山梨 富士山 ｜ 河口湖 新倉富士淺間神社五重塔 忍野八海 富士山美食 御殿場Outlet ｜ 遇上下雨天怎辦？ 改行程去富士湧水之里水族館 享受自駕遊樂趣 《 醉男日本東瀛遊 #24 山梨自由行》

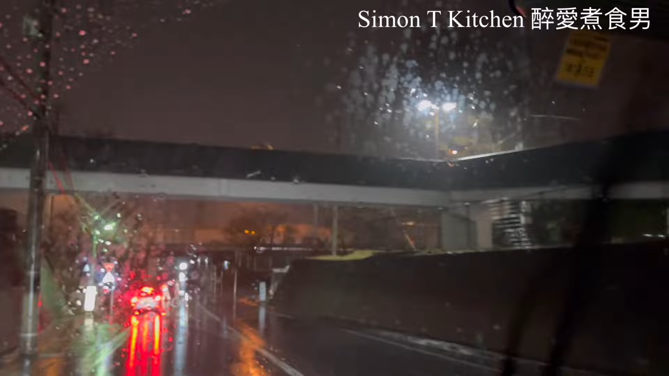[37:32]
好过我喺咩隐夜白海嗰阵落咁大雨啊，系咪？